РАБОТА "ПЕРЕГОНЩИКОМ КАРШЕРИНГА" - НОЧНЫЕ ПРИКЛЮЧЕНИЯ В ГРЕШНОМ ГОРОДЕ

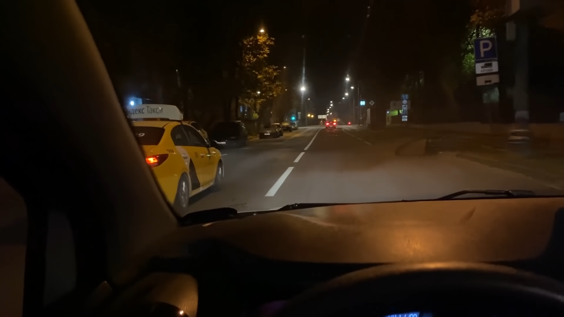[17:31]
Тут вообще-то двустороннее движение. Он пофиг фигачит по встречке. Смотрите. Через сплошную пофигу ему, короче.
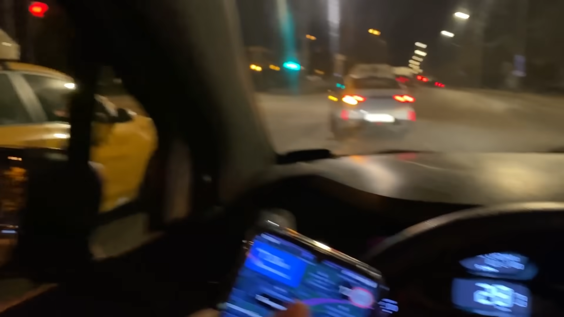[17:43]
Вот сейчас куда он едет? Ты даун, что ли?
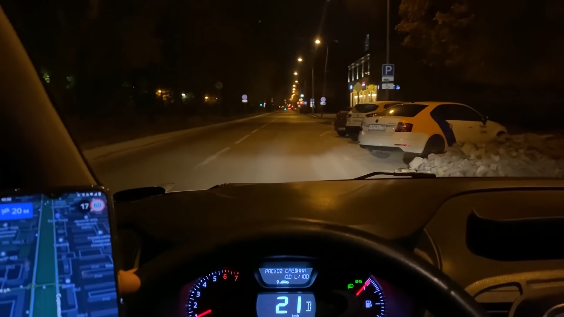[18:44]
Так, подъезжаю к тачке, а вот и Кашкай стоит. То есть, как раз тут место есть рядом. И я могу прямо сюда воткнуться.